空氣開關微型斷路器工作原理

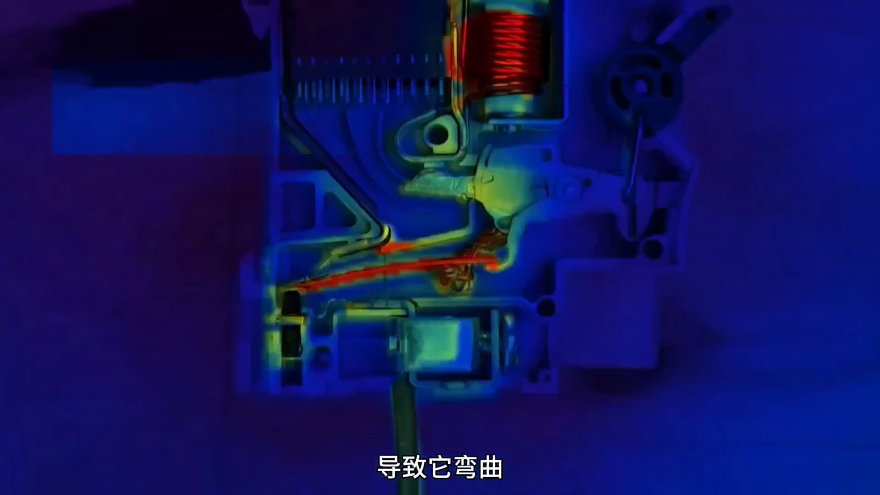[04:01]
它弯曲弯曲的末端就会触发机械脱扣钩
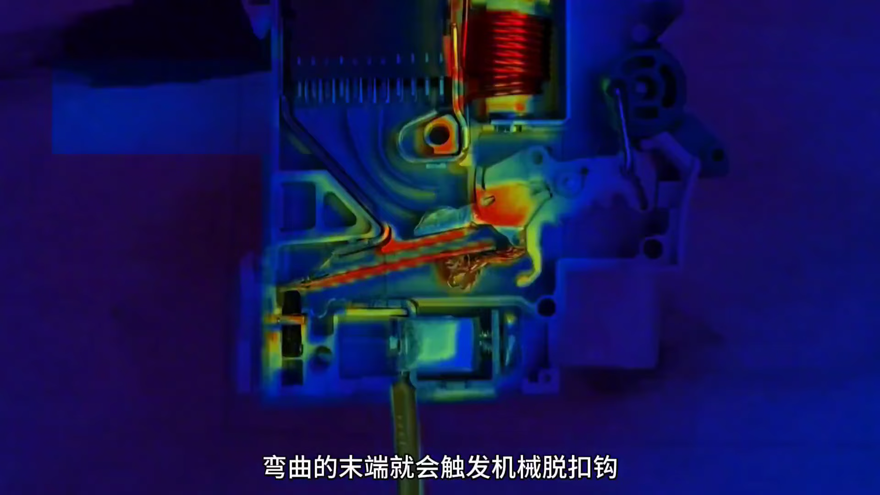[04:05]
导致断路器跳闸从而断开电源这就是空开断路器在电路